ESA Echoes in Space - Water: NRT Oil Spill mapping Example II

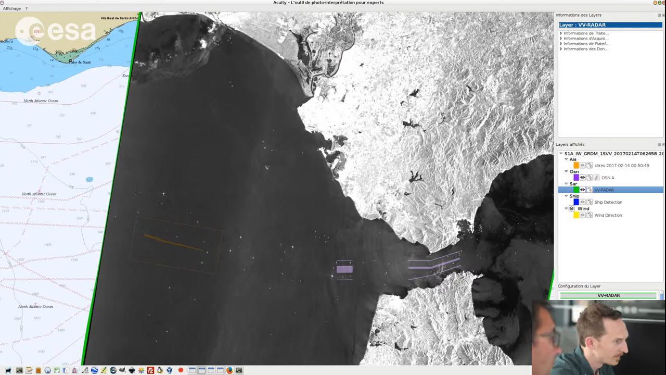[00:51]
And so here we have an oil spill detection which is already highlighted in this case.